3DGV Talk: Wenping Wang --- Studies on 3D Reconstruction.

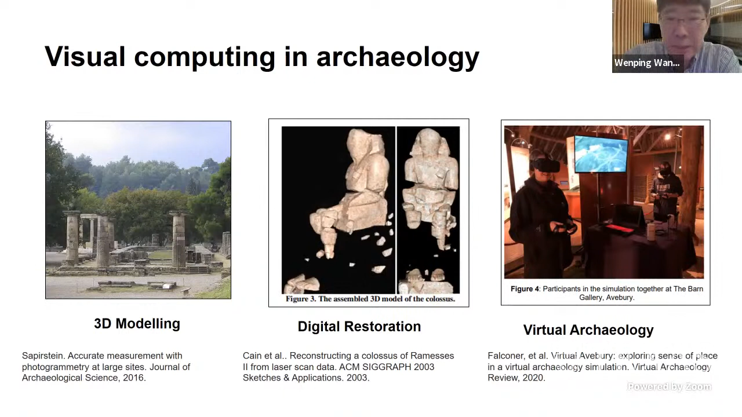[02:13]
have been used in archaeological applications for a long time, from VR, our scanning and 3D modeling. Wen-Ping Wang All right, this is a very important application area, in particular one application where interesting is to develop our efficient imaging system to scan these uncovered artifacts.
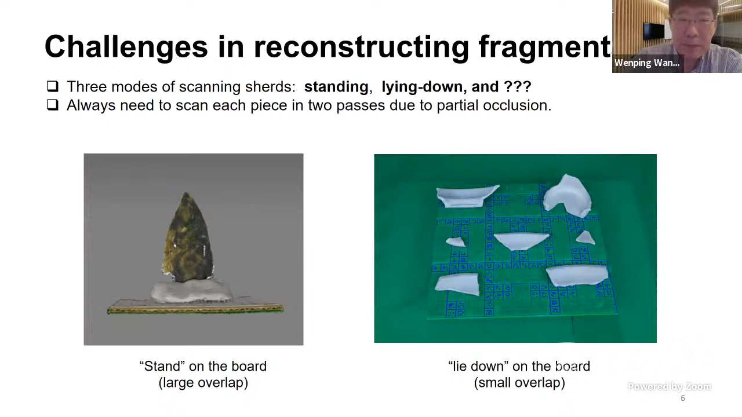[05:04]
So you always have to use more than one pass in order to scan the entire geometry or surface of the object. But this makes the whole process not so efficient. So here we should stand mode, the lie down mode.
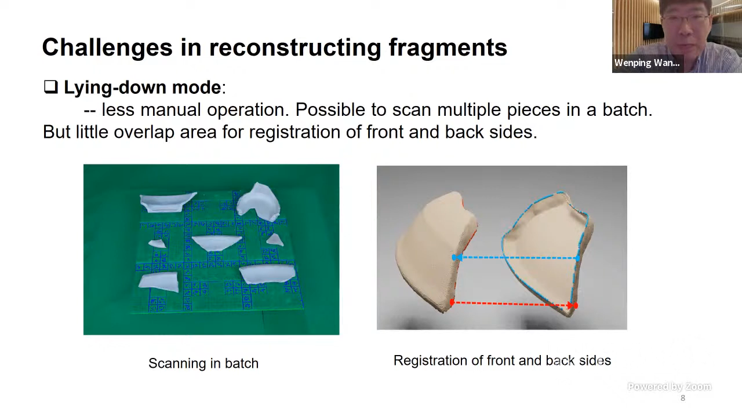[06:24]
are only the side streaks are commonly visible in the two processes. That is, the common areas or overlap area for registration is narrow, not big area. That's the only common area we have to rely on to perform reliable registration. That is a potential challenge. All right.
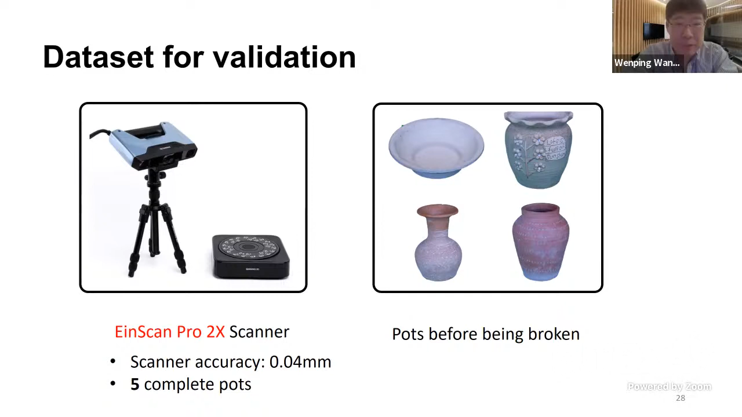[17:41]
It's about five times more accurate than our own fast imaging system. We use this result as one of the tools for validation. Our five pots, by the way, they forgot to take a photo of one of four pots, so you can see only four. These five pots are broken, they're smashed to get 133 fragments. It takes several days for them to use a professional grade scanner, to scan them very carefully.
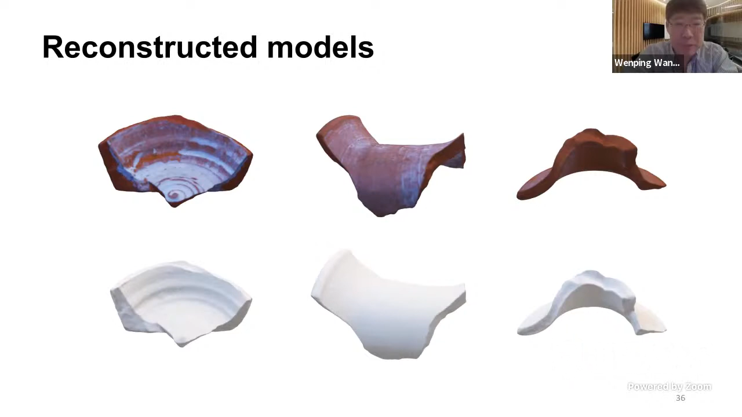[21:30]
high-quality 3D reconstruction in the pipeline. So,
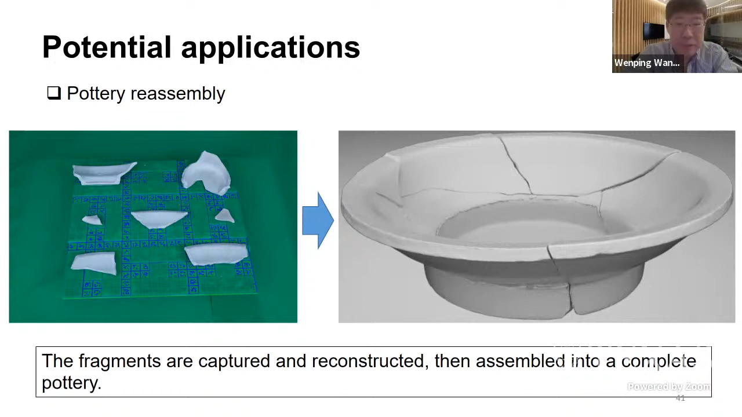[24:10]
Xixing Huang, the host of my talk, has very impressive work in 3D cases of our assembling 3D pieces. That would be for sure. Limitations. A common limitation is for this kind of archaeological search, when there are very weak in texture or texturase, of course, our MVS approach will not do a very good job to get a 3D model. There could be some practical solutions like using spring or other techniques,
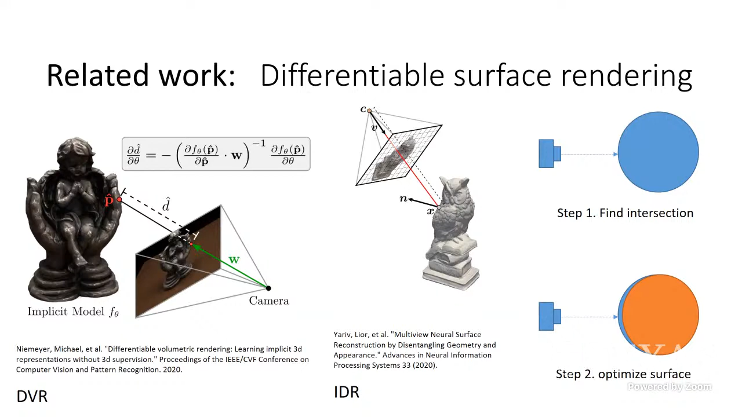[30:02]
So you find intersection. Try to compare your guess with the ground truth that 2D images. If it's not correct, you feed back. It's a back propagation. You optimize your surface position. That's called guessing and improving. And this is how it works. All right. The problem is this kind of methods highly depends on initialization. So on the right, as you can see, suppose the real surface is a blue solid line on the right. But if the camera is moving around looking for that surface,
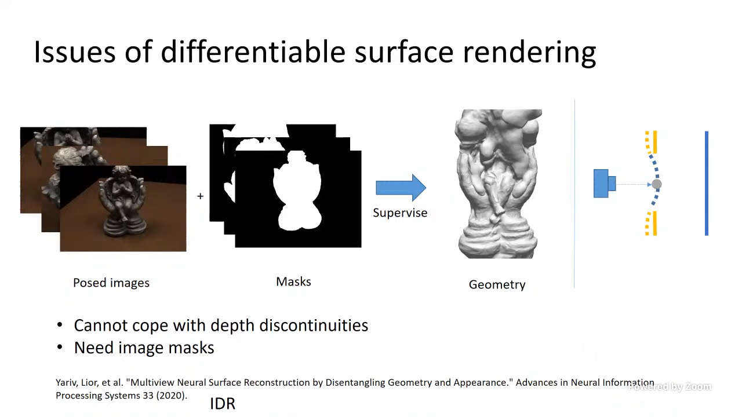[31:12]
They tend to suggest this dashed blue curve could be a solution. But no, the real true blue solution is far back. So this is a problem of lack of ability in a more global manner of optimization for this surface-based method. So we want to develop a method based on some inspiration we got from NERF volume rendering.